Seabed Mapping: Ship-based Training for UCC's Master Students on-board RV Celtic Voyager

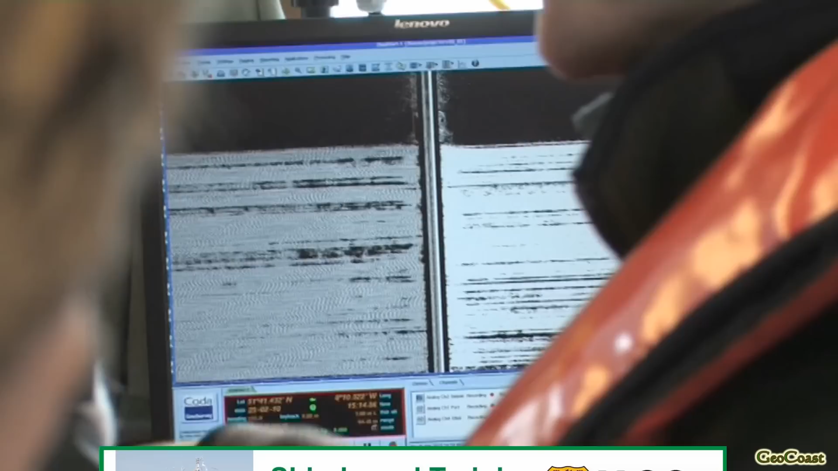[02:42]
that's what you see on the right and left from the fish at the moment we don't see
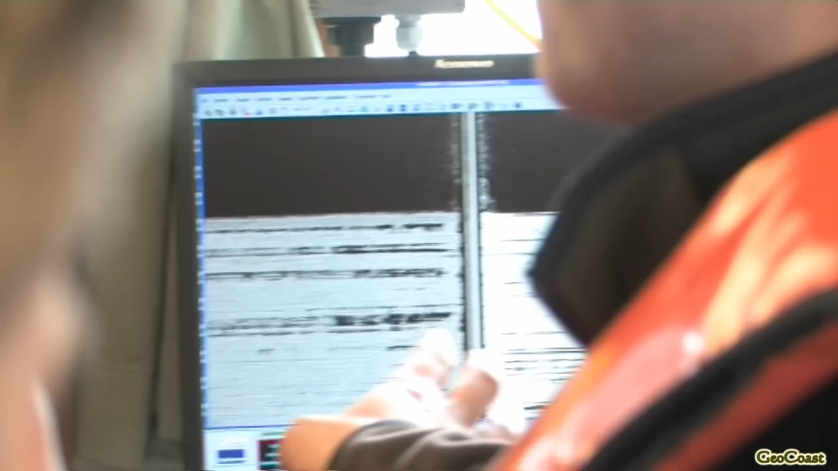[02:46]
much because we're still seeing the water or the noise so
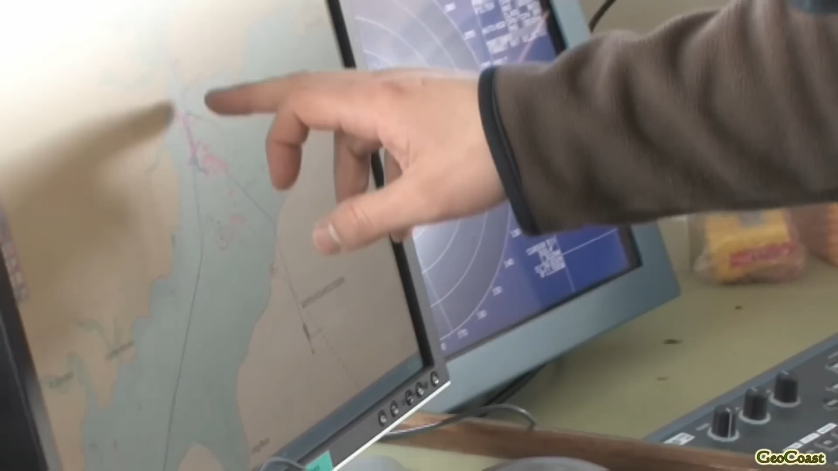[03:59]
right this is the location of our vessel this is the roaches point over there so you see we went